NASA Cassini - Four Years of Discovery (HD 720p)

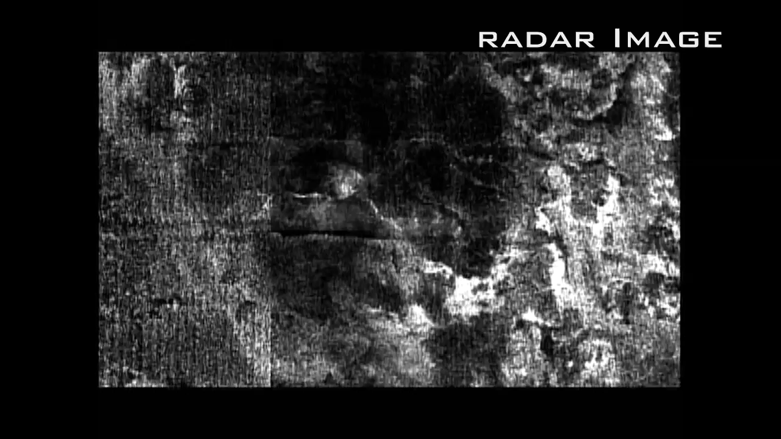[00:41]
There is strong evidence now, based upon how Titan radiates energy in the microwave, that the dark areas,